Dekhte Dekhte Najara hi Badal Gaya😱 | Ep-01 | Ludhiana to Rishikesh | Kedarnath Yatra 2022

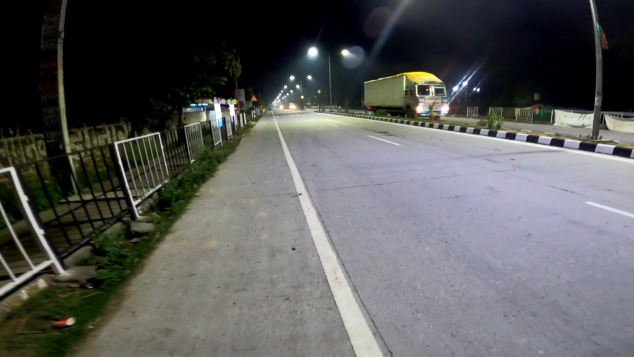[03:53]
थोड़ी बहु अब यार कितना चेंज हो गया यार विल्कुल मजान है वह परफेक्ट लाइटिंग हर्याना सरकार